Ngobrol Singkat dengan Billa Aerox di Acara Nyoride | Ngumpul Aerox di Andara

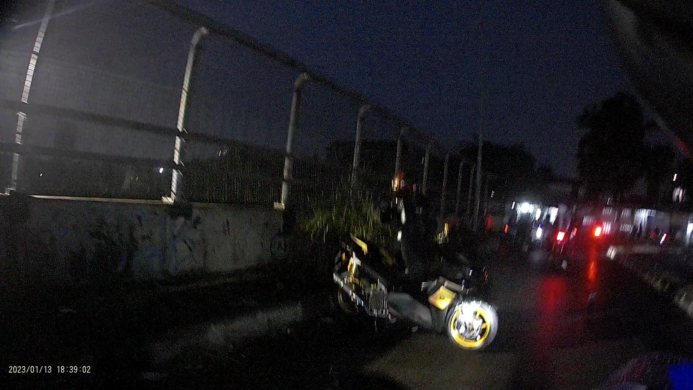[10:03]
Oke guys, kita udah mau jalan nih, ada Om Rexy itu.
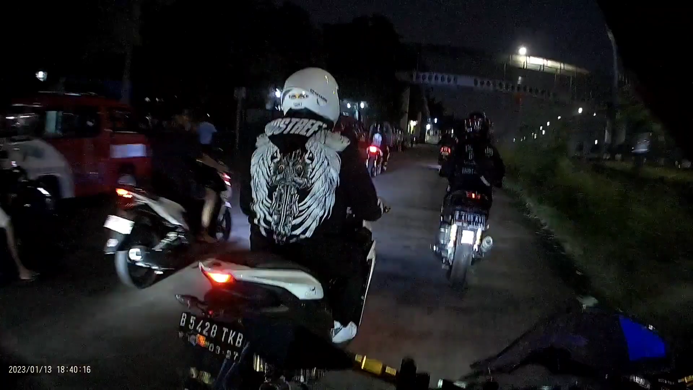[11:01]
di sini ada Abang Reddy Mologi.
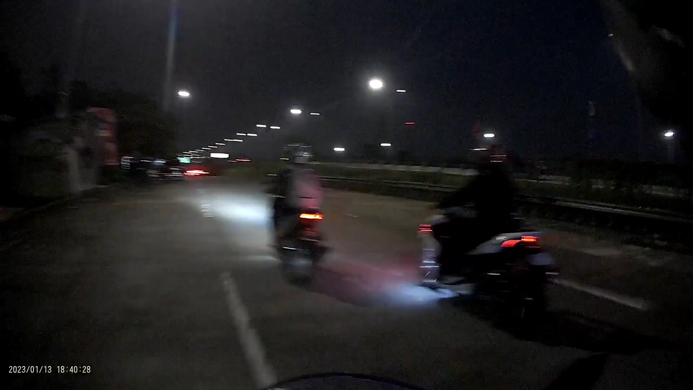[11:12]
Oke okay guys, ramai sekali guys, Sanhori-nya guys. Wedan, Edan ramai banget.